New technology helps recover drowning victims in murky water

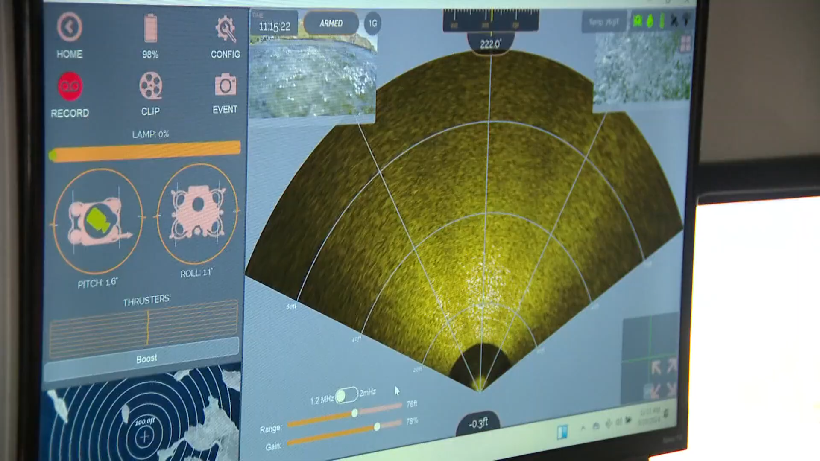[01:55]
The operator sits at a computer screen, reading both sonar information and getting real-time video.